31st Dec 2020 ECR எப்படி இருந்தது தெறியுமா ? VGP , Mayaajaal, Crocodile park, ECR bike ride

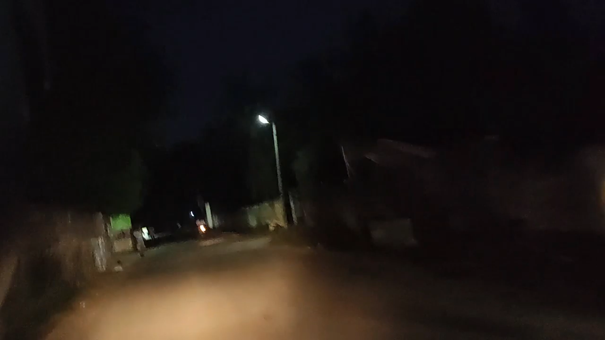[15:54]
அப்படியே வந்து ECRலேருந்து ரைட்டில் வந்து சந்து சந்தாக நிறைய வழிலாம் போகும்ல, ஸோ அதில் ஒரு வழி தான் இது.
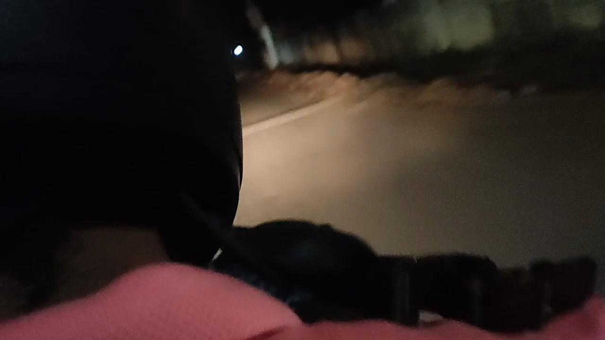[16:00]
இதில் என்னென்னா ஒரே ஒரு ரோடு தான் இருக்கும், லைட் எதுவுமே இருக்காது, ரெண்டு சைடுமே வந்து காலி இடம், அதாவது தண்ணி தான் இருக்கும்.